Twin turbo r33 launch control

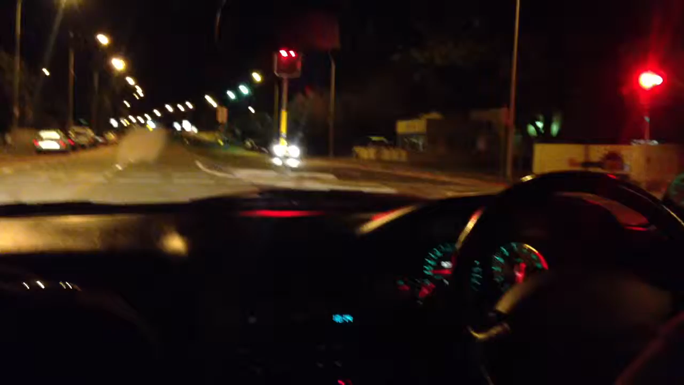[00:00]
Hey my mate to do it you don't need launch. Who gives a fuck it sounds cool. That's a good point. It does Come on Mate to do it There's a green light for the other side of the road. Alright orange. We're looking for cops behind me people. Red go You